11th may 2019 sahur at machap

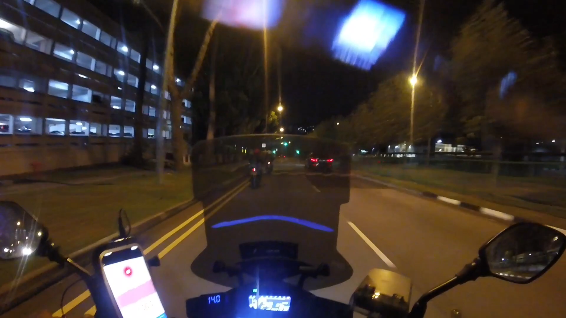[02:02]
Hello. Alright, and we are off! Next stop, Tuas Checkpoint!
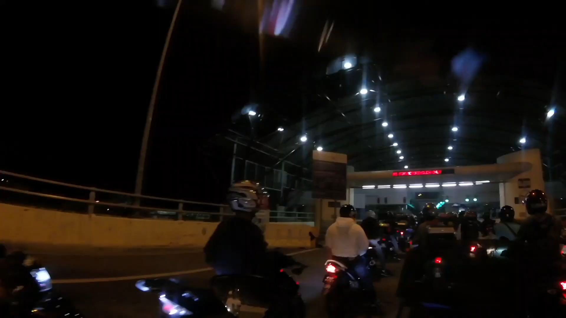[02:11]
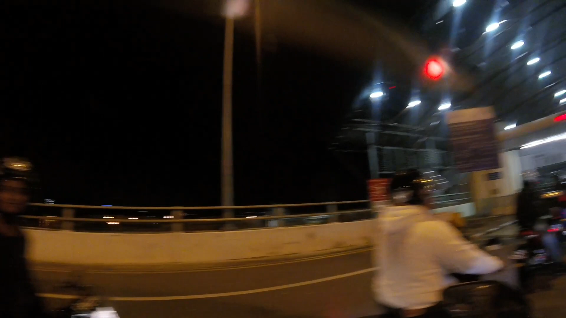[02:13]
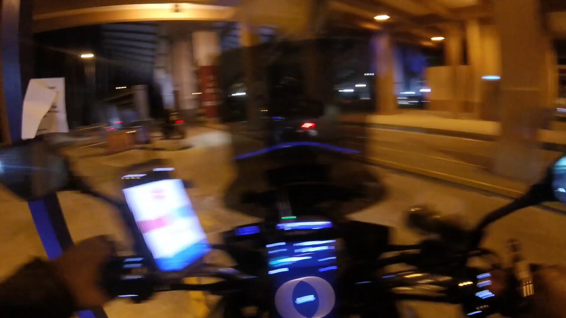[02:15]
Alright, we have passed the custom.
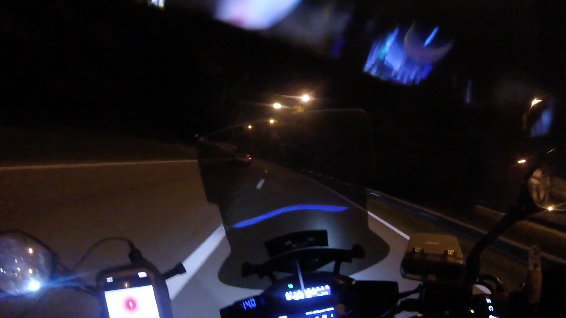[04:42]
Machap R&R. Everyone's heading at their top speed. Currently I'm at 112 km/h. That's my maximum right now. Dah tak boleh pergi lah, siul.
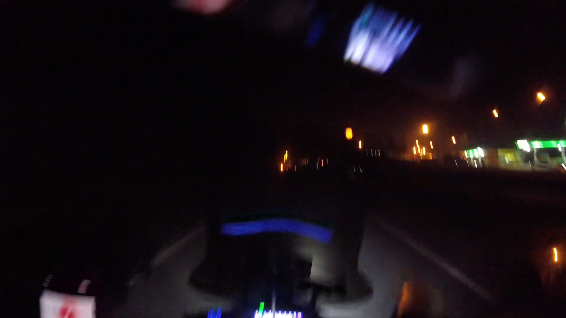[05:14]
Ha, jangan terlajak, jangan terlajak, jangan terlajak. Alright, dah sampai.
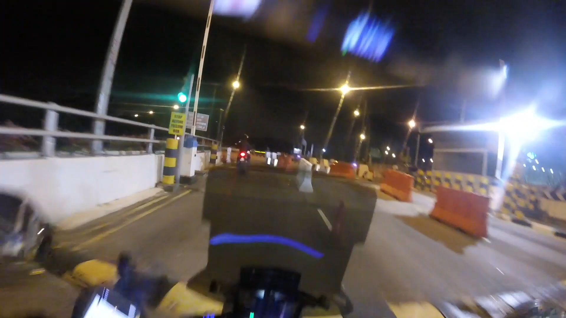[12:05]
We are back in Singapore, back to the mainland.